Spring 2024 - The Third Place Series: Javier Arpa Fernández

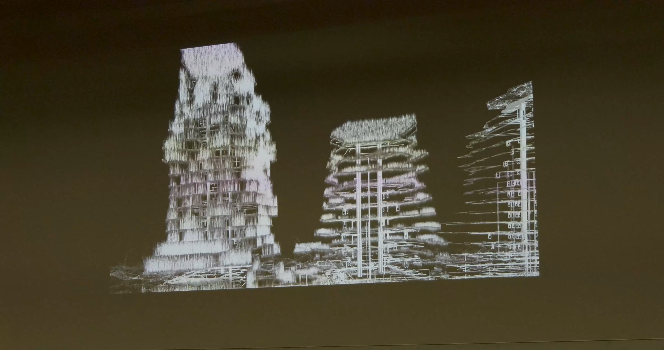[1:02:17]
She doesn't call it dress, but I don't find a better word. She calls it piece, no? Or look, actually.
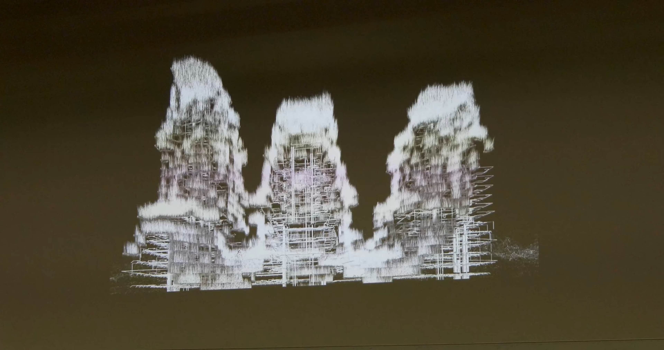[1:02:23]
And then I think this is a better version of the existing MBRDV building,